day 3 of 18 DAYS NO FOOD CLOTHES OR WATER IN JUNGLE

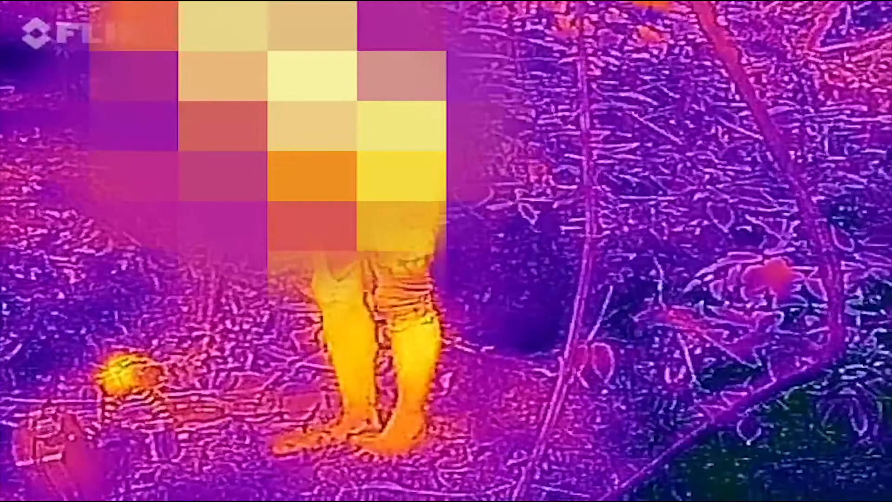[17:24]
My body temperature, you might be able to see on a thermal imaging camera, is quite hot.
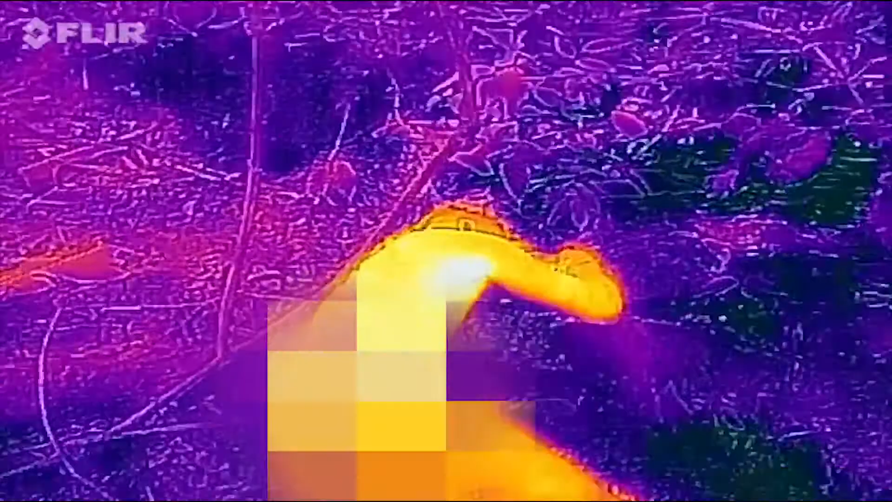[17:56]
Push my body down as possible. Just hope you already see my body temperature dropping on that thermal image, but this will help. And I've dropped my core temperature for a bit, as it is quite hot and humid inside this jungle.
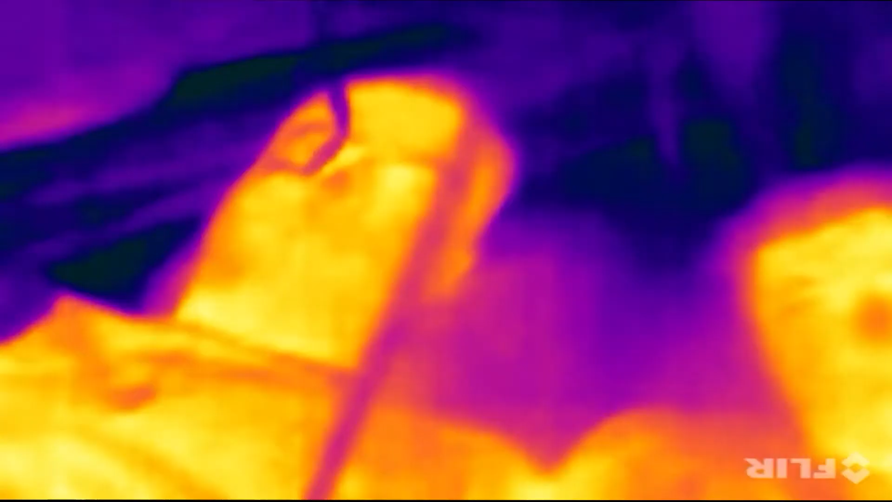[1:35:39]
Ben seems to be a bit drier.
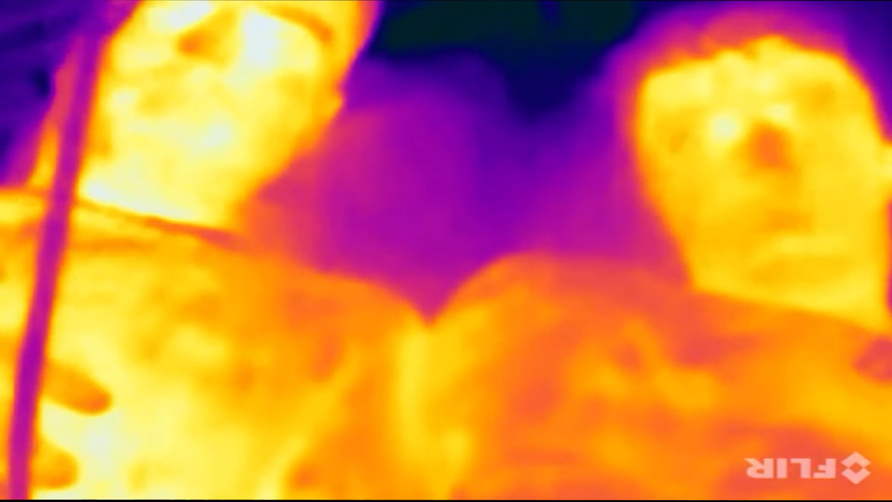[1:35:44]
James, you've got to focus the camera so your face is someone. There you go, keep going. It might be because we focus more on his side when redoing the shower, which means that my side getting a bit wetter. But hey ho, life goes on. Plus the rain only sticks around for about 1 to 2 hours. Yeah. So hopefully this will subside soon,